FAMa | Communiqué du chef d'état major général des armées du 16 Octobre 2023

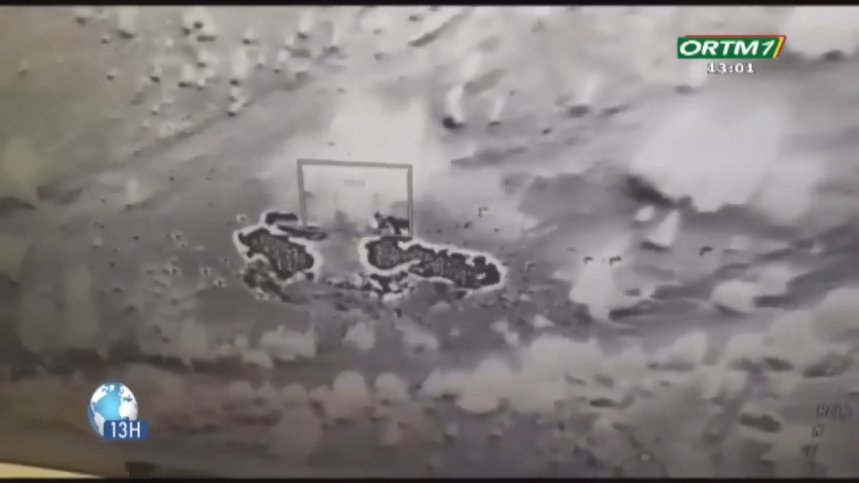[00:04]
Cette tentative visait à empêcher l'aéronef d'atterrir à l'aéroport de Tessalit.
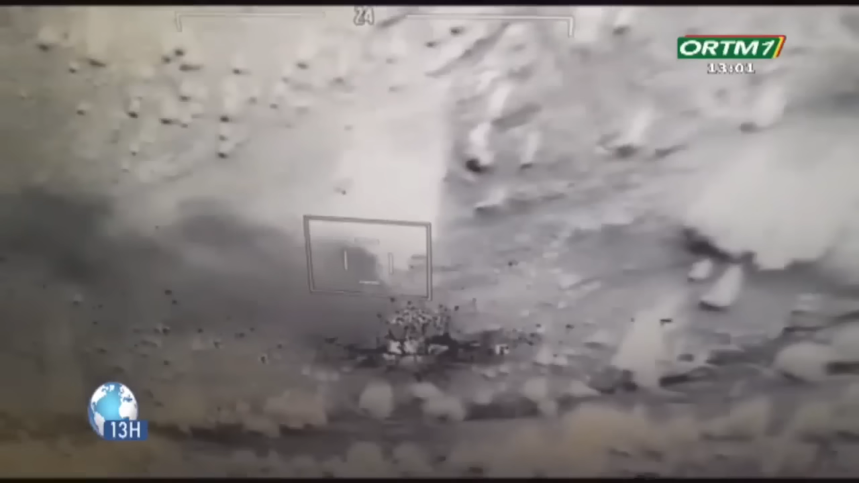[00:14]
Ses positions ennemies ont été neutralisées par nos vecteurs aériens et l'aéronef a pu atterrir et repartir sans difficulté.